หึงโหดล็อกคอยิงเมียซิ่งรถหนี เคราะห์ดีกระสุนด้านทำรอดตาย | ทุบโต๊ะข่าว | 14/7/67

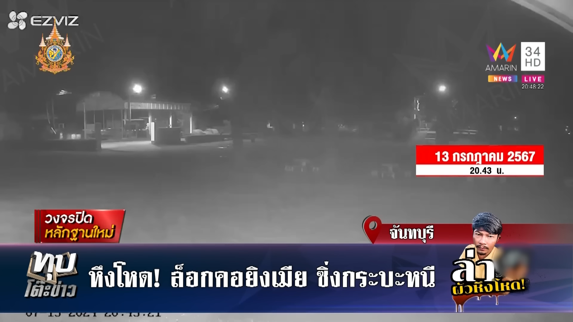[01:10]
นช่วงวินาทีที่เกิดเหตุคือเกิบเกิบ 3 ทุ่มกล้องวงจรปิดจะได้ยินเสียงค่ะเป็นเสียงของผู้หญิงกลิดร้องขอความช่วยเหลือแล้วเสียงปืนดังรัวขึ้นและ 4 นัดซ้อน